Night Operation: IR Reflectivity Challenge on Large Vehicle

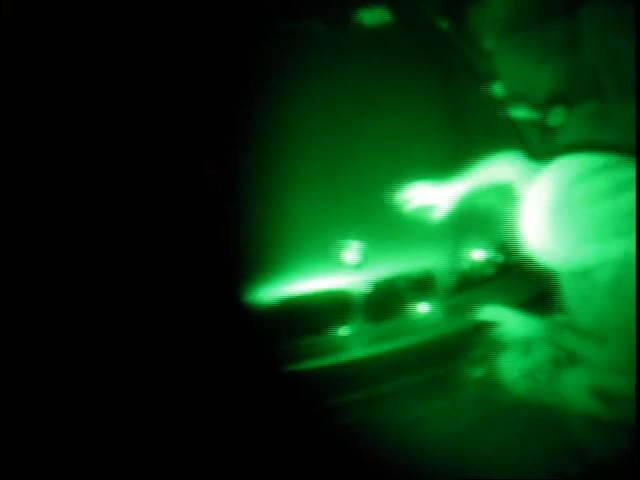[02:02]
Okay, we're under IR here, and Steve, tell me what you see. Oh, in front of your,
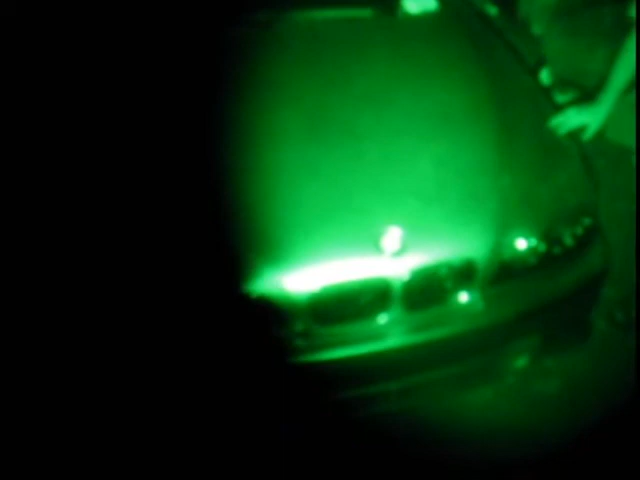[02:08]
if you move towards the front by your headlights, up right, like towards, move down a little bit, down, down.
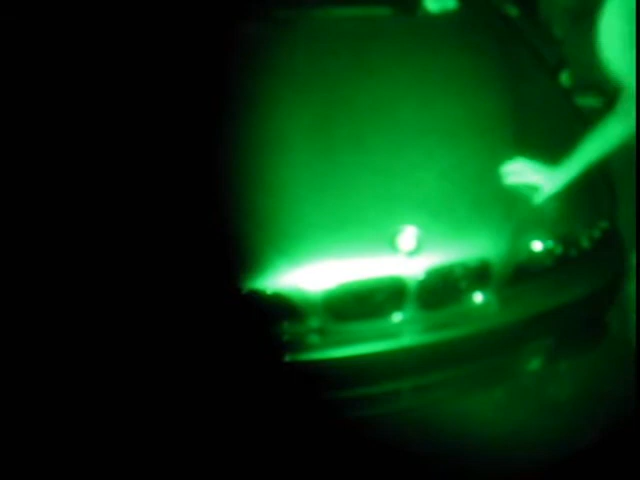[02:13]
Move your right hand down. My right hand? Yeah.
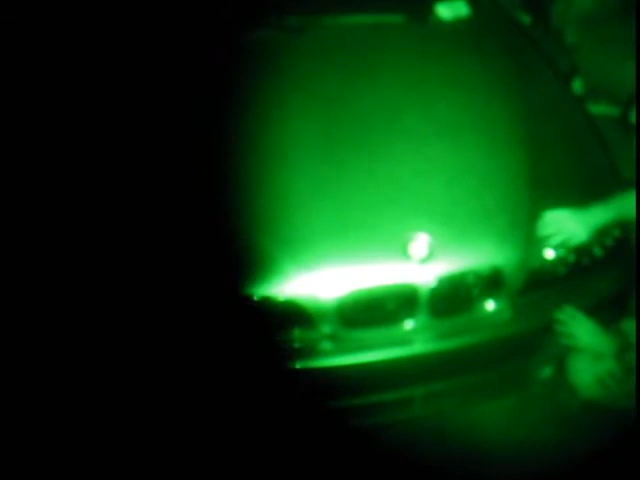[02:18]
A little bit more. Right, like right there, yeah, you're covering up. Yeah. Right there, yeah. This is the same thing I think you saw with your video. Yeah, right there, that spot, there's one spot, it's just, yeah, right there, you're right on it right now. Okay, yeah, this is right at the curvature of the, of the lens on one.
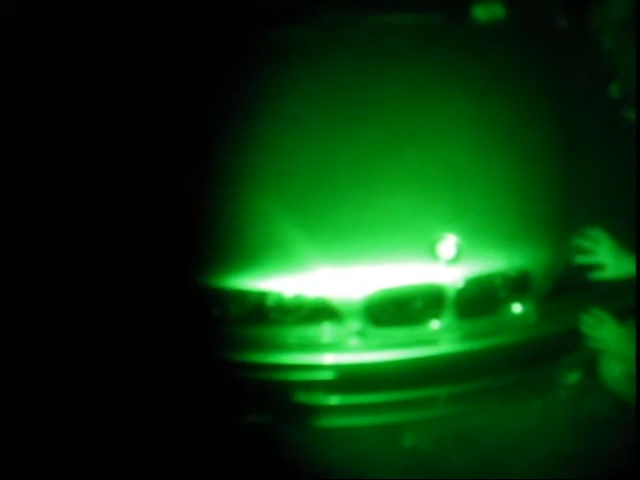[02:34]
So, again, Staten 80 really belongs to something, if you really want to go that far,
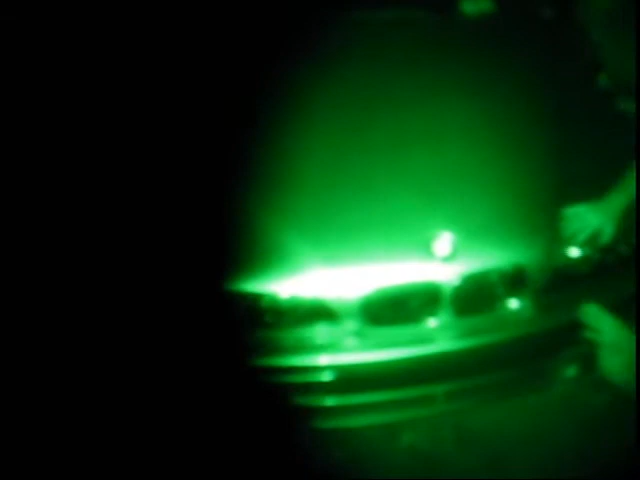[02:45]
or really at least get the hood up and make sure you get all the edges and corners of your headlight housing.
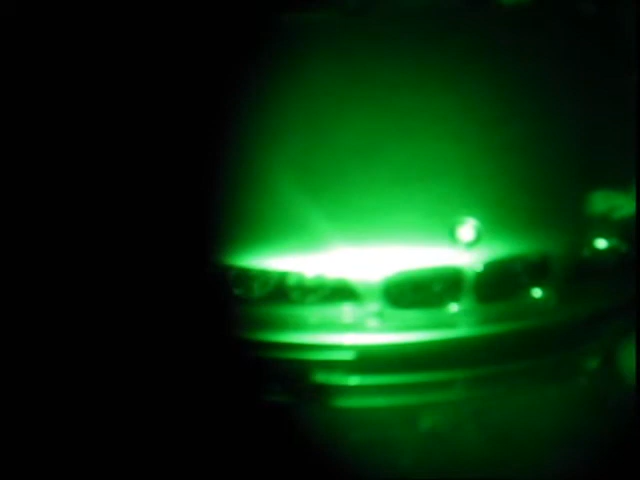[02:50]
Yeah. How's the rest of the car look? How's the actual bumper look? All, around the curvatures, there's like, it's really. Yeah.
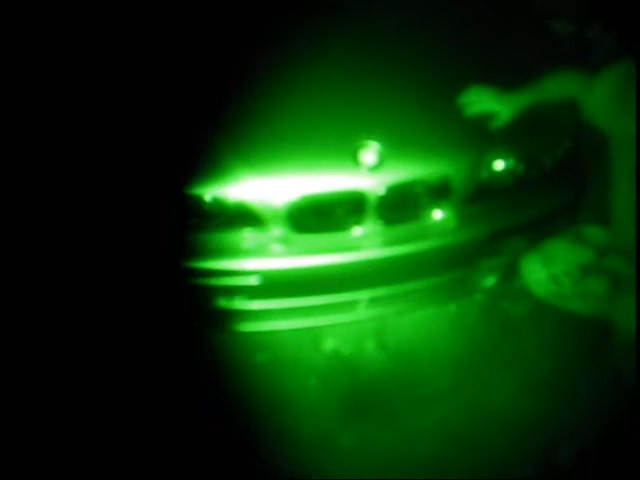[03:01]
That's what it is, that's where you get your reflectivity pretty much in some of those things, those hot spots. If you, Steve, could you stoop down a little bit and get down low, and try to hit straight on to the, to the bumper area,
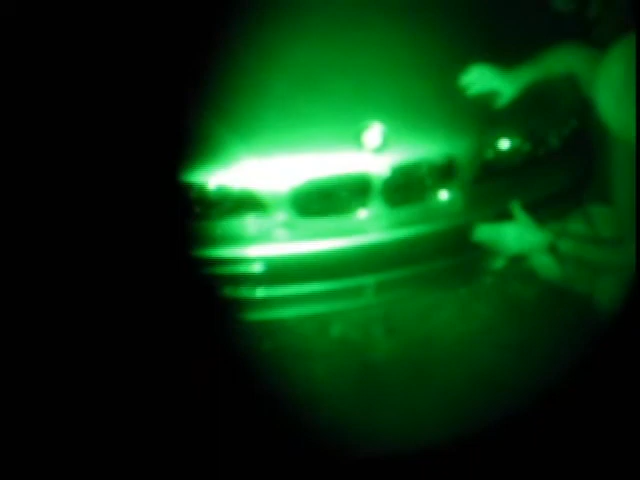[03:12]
or to the lower area down here, do you see when you get the illuminator from that angle, did you see more of the bumper reflecting? Yeah. Yeah. Yeah, because, especially around the curvature.
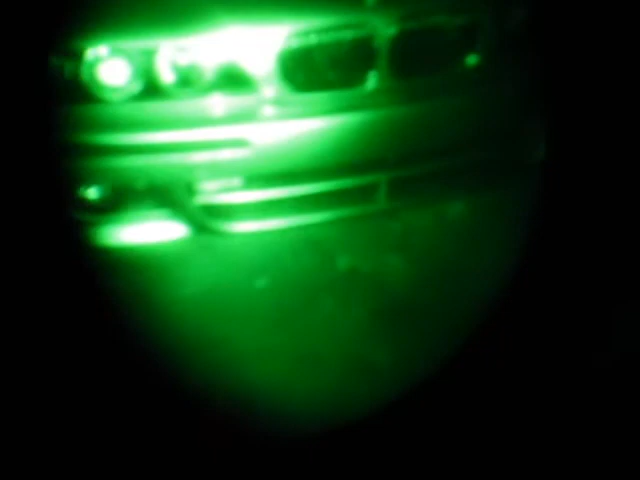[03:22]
Yeah. That, that, that, that, these are the hotspots, and then some of these are going to be unavoidable.
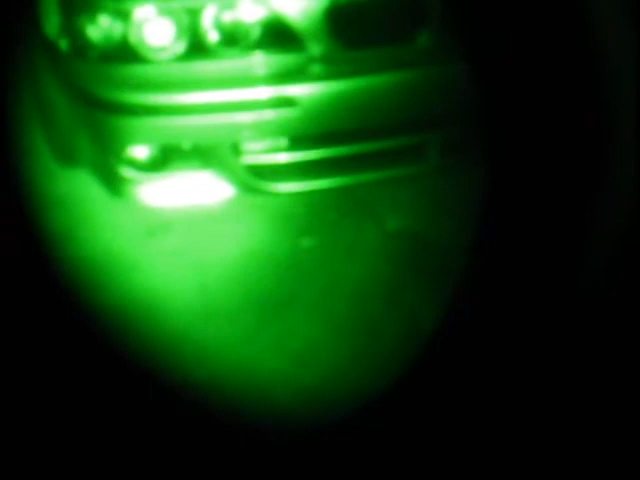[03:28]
So, in a car like this, veil won't take you so far. Wow. Yeah.
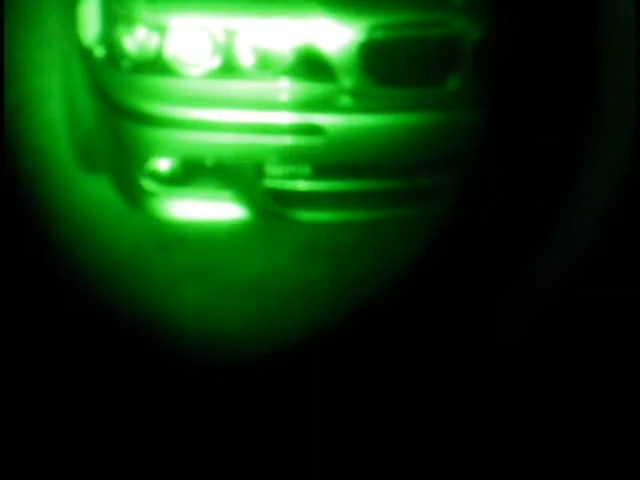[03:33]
This is a perfect example of why a jammer, probably would be recommended, and why certainly why I run them with this vehicle.
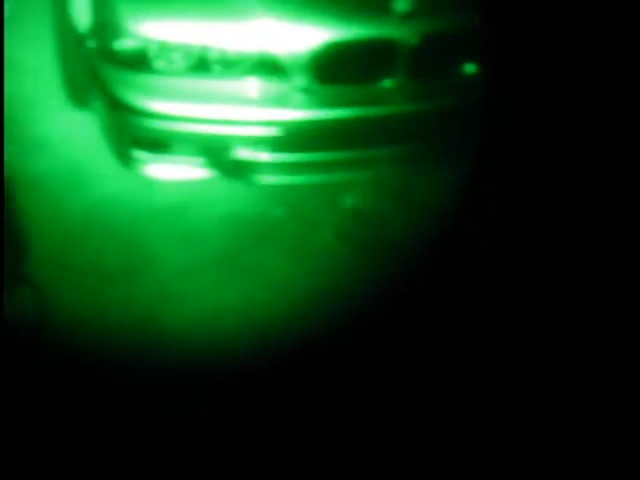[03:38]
Oh, yeah. Yeah, your curvatures are killers. How about the emblem? And your stickers.
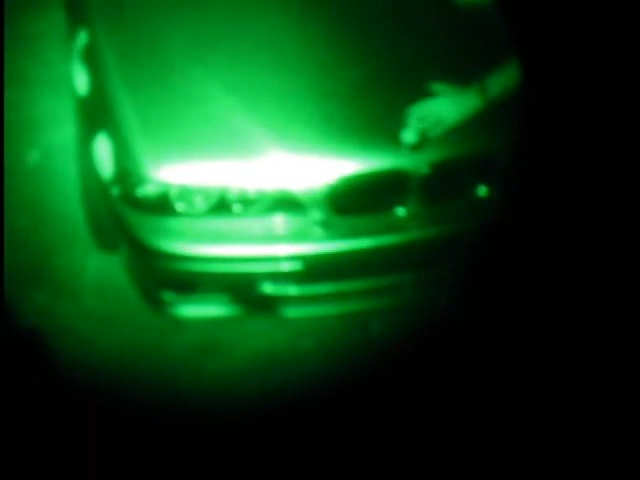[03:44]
Oh, your, your emblem, yeah, that's. It's, it's coming up a little bit, it's on the way, so it's from the normal. Yeah. Yeah. So, I don't know if that'll really hurt you too much. How about lower here, and the lower area here, where the.
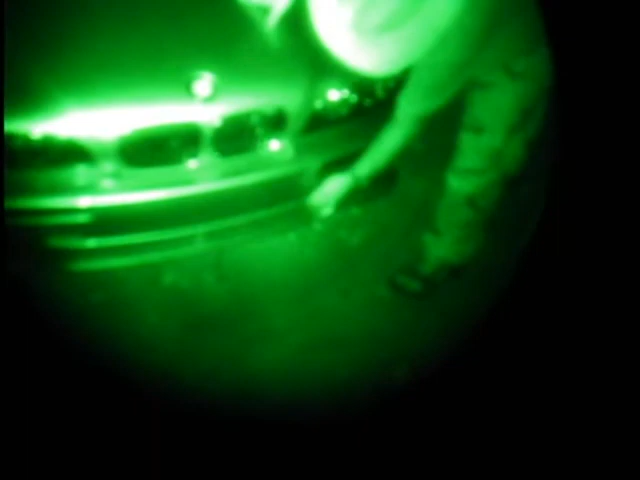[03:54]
So, around your curvatures. Curvatures. Yeah. And then, and then your stickers are, whoa, on the side of your car.
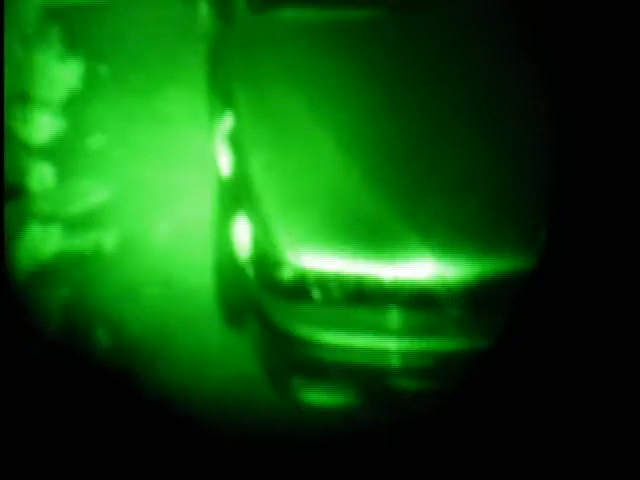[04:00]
Yeah. On the side of your car, to the, to the, past your side. Oh, yeah. Yeah, I know. How about the rear view, how about the side view mirror in there, over the, past your side? Yeah, you got some hot spots by your side view mirrors. Yeah, you do. Okay. You remember when we did our first. You know where, you know where they at? I guide you to them. Okay. Yeah.
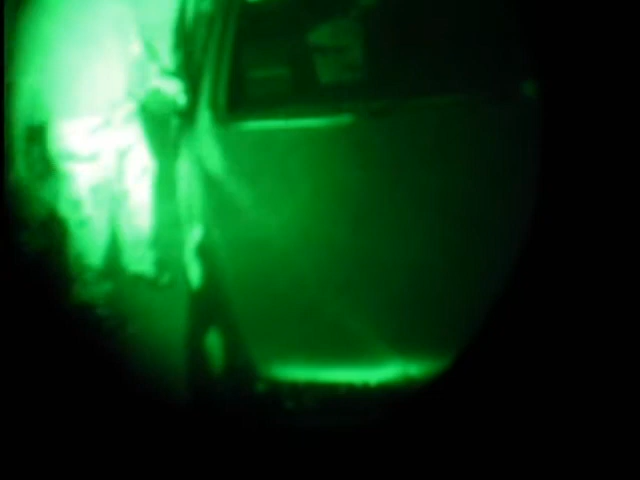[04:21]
Yeah, so you wear, which part, no, go forward, like right around there. Here? Yeah. Yeah. Okay. Remember one time when we did the first. We did, and I put a black shirt on it. Yes.
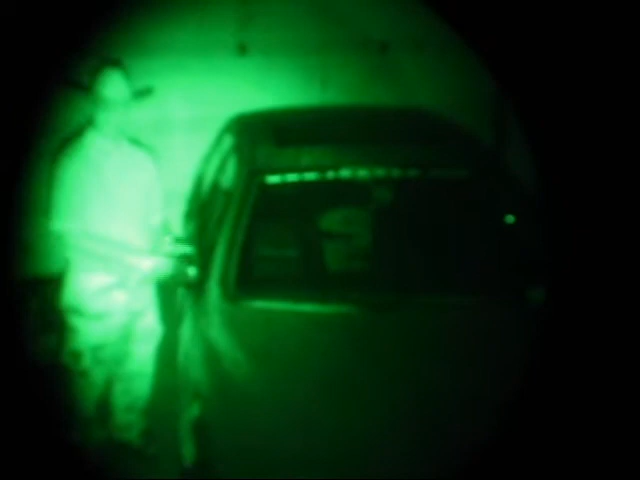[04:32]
And then, and I think it could have been with a blinder. And then the numbers dropped considerably. Mm-hmm. There you can see it. A black shirt got rid of the, got rid of the rear view mirror.
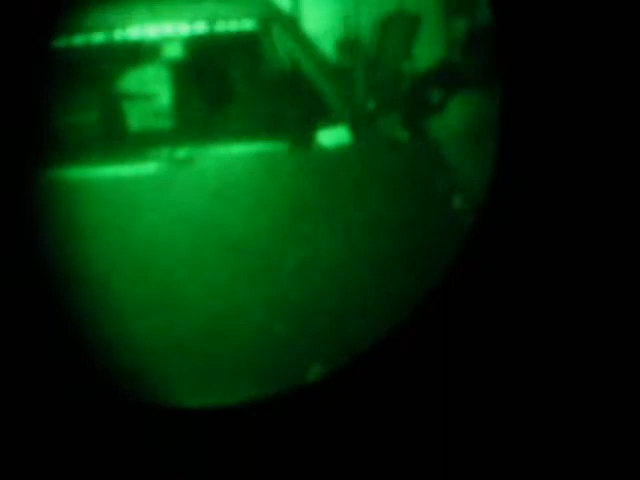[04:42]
And this is a metallic silver as well. So, like on your wife's car, as you saw, you had a black, and a lot of SUVs have that black plastic. So, I don't think they're going to be killers.
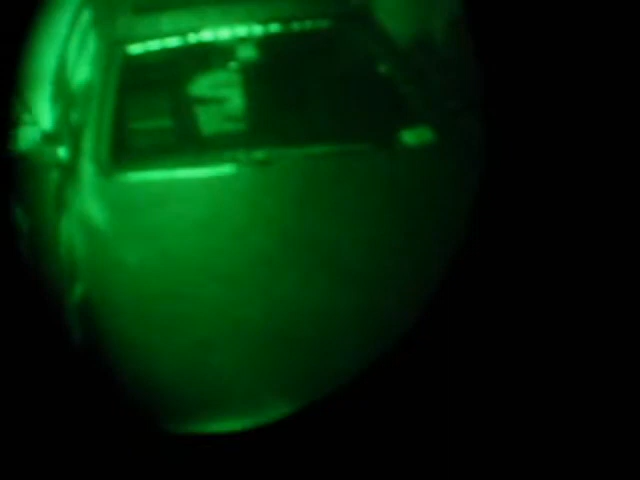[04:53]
But, as you can see, even here, you're getting hot spots. And if the laser's got, got line of sight on that, it's going to hurt you. And on your windshield, that sticker, that WWW dot, yeah. Okay. Very reflective. Interesting. But I'm hoping, just like the other one, even though you're seeing it, you're a little higher up.
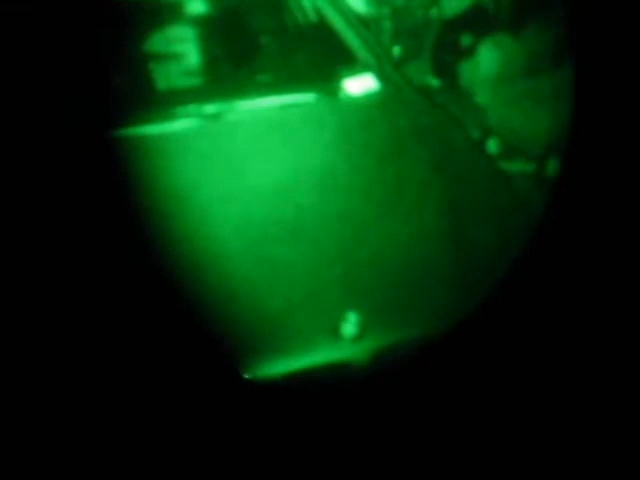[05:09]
Yeah. You know, from without, in a way, or from without, you're going to be lower down. If you, if you step down, stoop down a little bit again. Yeah. You're standing. Oh, I'm sorry.
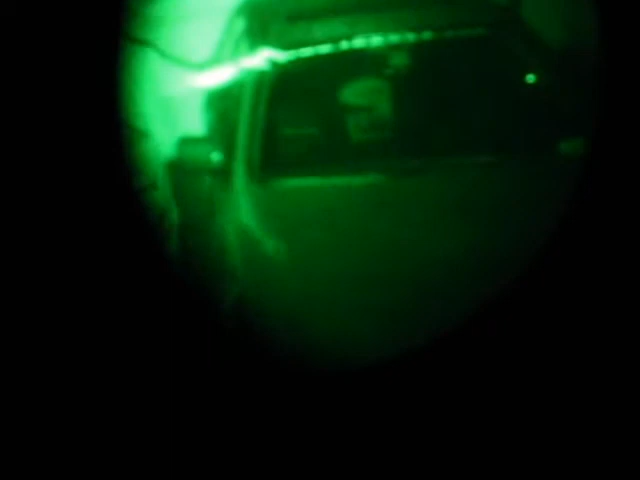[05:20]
That's all right. Sorry. If you get down lower, does this go get darker? Yeah.